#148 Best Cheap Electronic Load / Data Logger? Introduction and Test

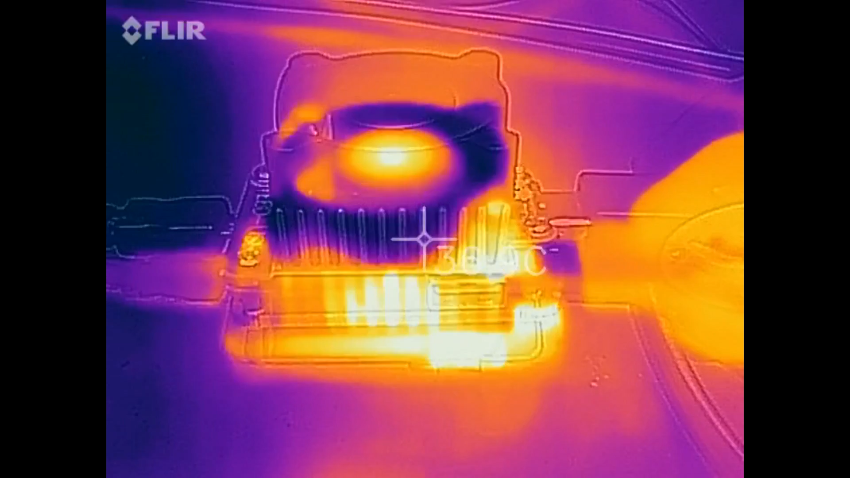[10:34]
And here the plus one. Both after 5 minutes under full load.
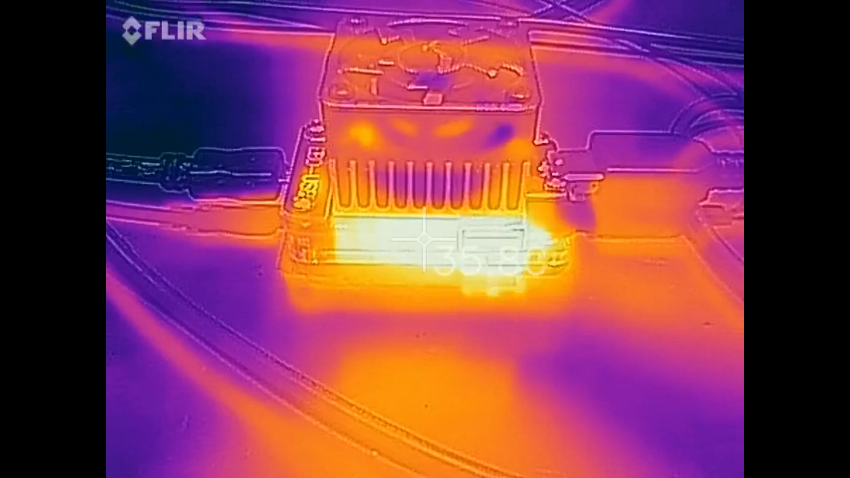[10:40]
No obvious issues. These transistors should survive much more than 100 degrees centigrade.